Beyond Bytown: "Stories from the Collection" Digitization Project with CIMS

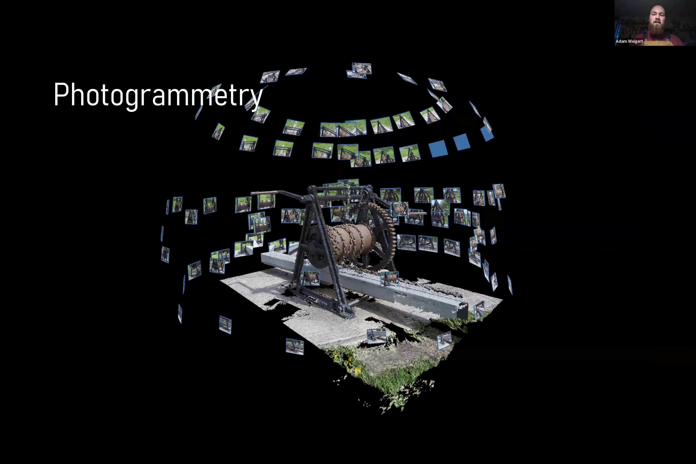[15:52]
It's a technique that we use in digitization where we can make a virtual 3D model of an object by taking multiple overlapping photos around the object. And then we can align all those together and make a 3D model like you see on the screen here. This is a, if you don't recognize it, it's a, it's part of the lock system on the Rideau Canal. This one's actually from Hartwell's locks close to Carleton University.
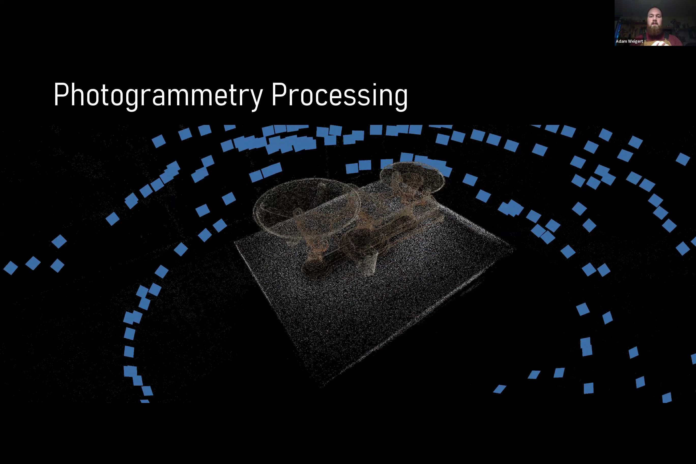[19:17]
And then this is a like sort of sparse, we call it a point cloud. It's a series of points that make up the image, the 3d model. Uh, but those are also the points that you saw in this previous image that, uh,
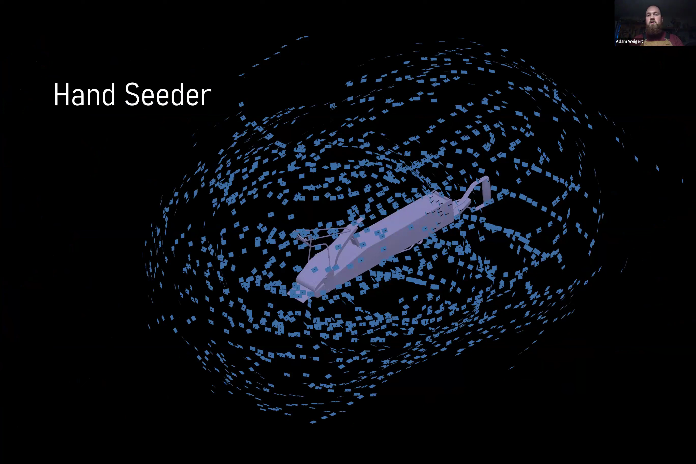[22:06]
So this is the mesh with all of the aligned photos around it, and then the textured mesh as we call it. So the actual color image applied to that surface.